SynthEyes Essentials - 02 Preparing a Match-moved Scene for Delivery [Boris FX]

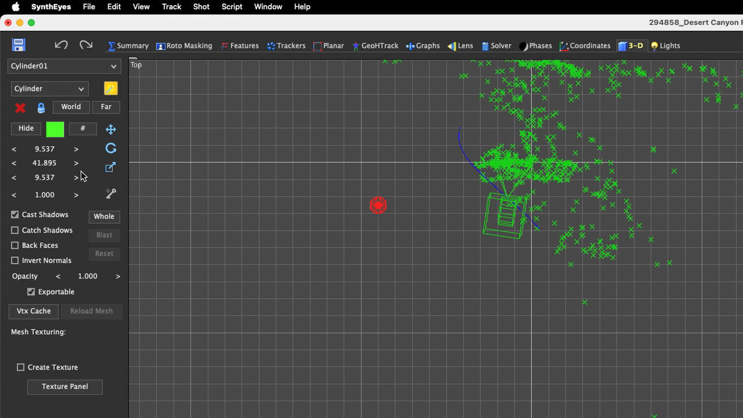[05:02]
I'm just going to type these values in at this point. So this value is the height.
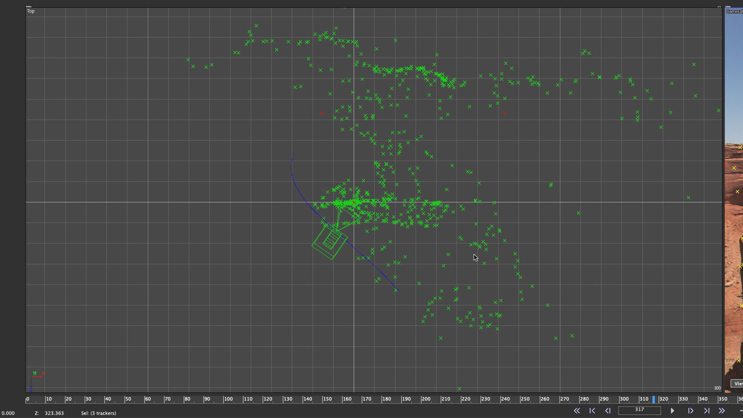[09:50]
Um, let's shift click over here. There's a tracker. So now we have what, four. A good way to keep track of this is we have four trackers selected.
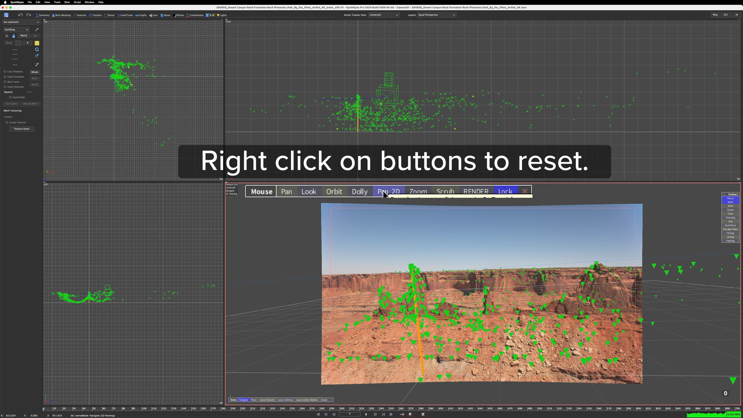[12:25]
The other thing we're going to do as we continue to work on the scene is I'm going to actually click on this little tab that you can see on this viewport.
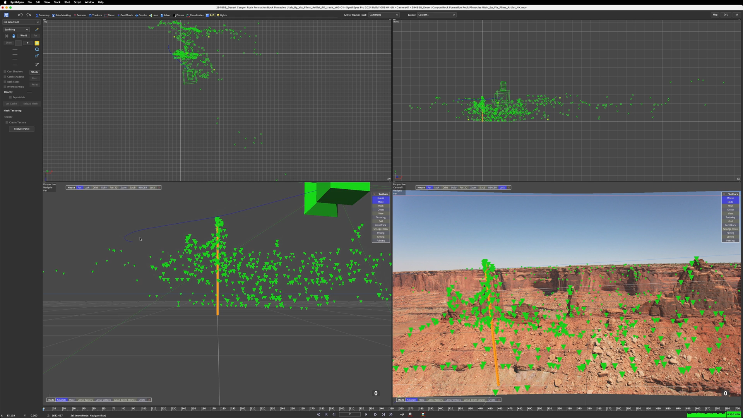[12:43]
And I can orbit around by clicking and dragging here.
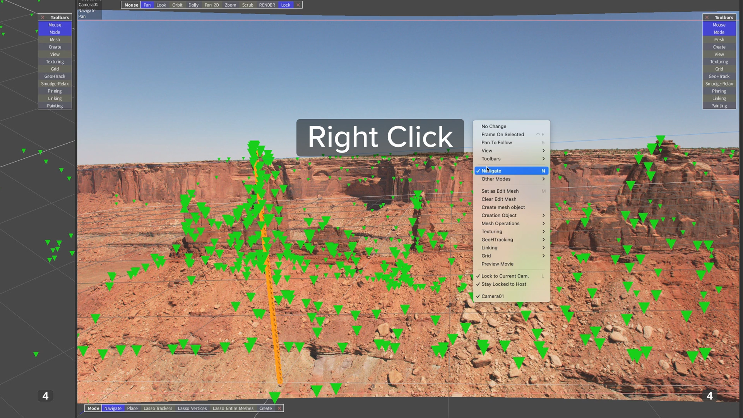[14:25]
If I go to view, I can see horizon line.
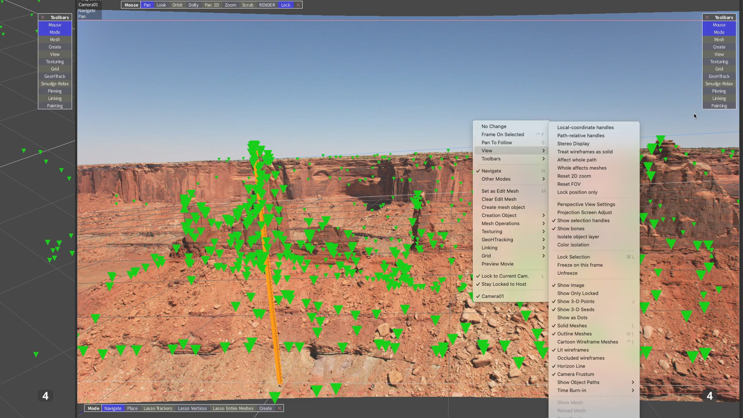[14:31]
And that horizon line is this thin blue line right here. You can see it. If I move everything off in the distance, that's the horizon line. Okay. So let's lock this again. The horizon is like that.
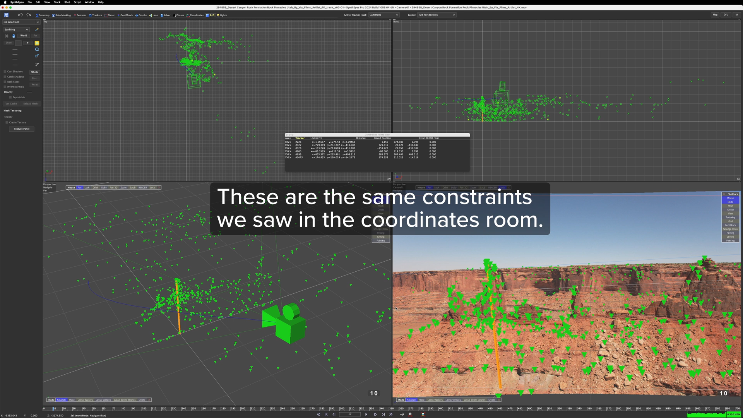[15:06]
And I'm going to show you something. If I click hole here,
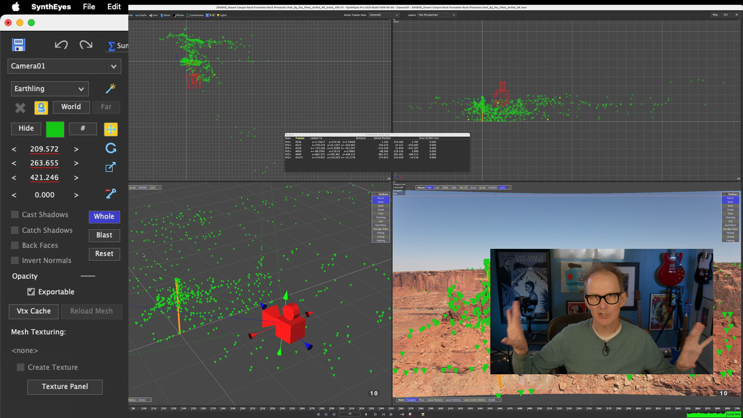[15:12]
because we set up those constraints and we constrained those points to those very specific coordinates. Well, once I start moving those coordinates around, what's going to happen to our constraints? Well, SynthEyes is pretty smart about that. So we're going to go into this viewport with the whole button selected, and we're going to rotate. And I'm going to rotate right around the center.
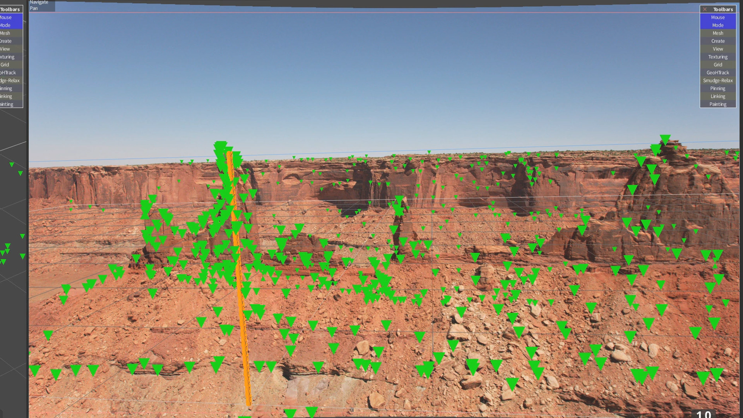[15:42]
And we can see, hey, look. And if we look at the constrained points view, all of those coordinates get transformed, which is very cool. So there, good. Now our horizon line is at least level. It's probably too high.
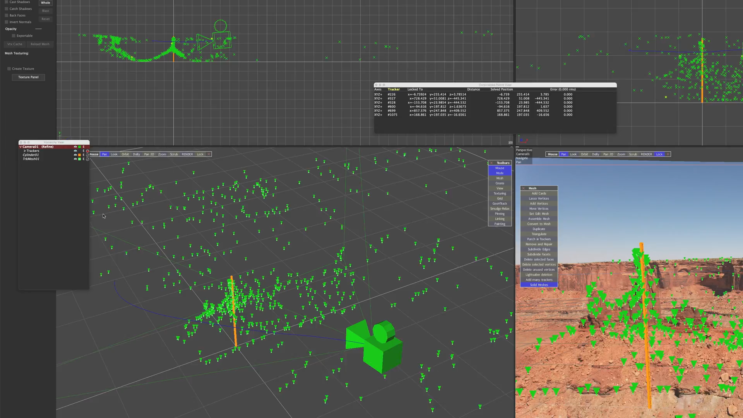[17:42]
So I'm going to G on my keyboard. That's going to get rid of the grid.